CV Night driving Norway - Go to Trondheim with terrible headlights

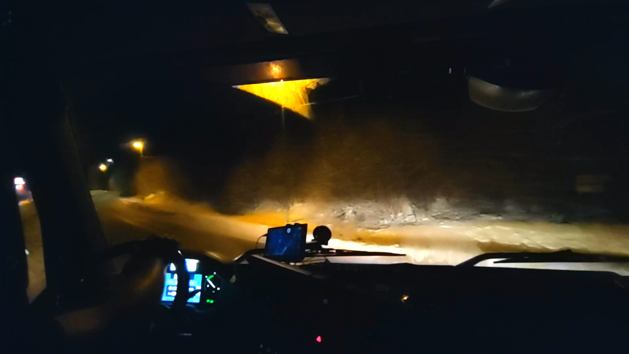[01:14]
After 200 meters, keep left, in the direction of Roro's, then, make a sharp right. Keep left, then, make a sharp right.
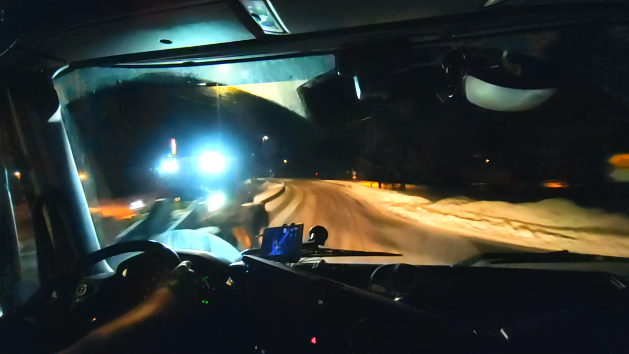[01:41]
After 200 meters, make a sharp right. Sharp curve right. Make a sharp right.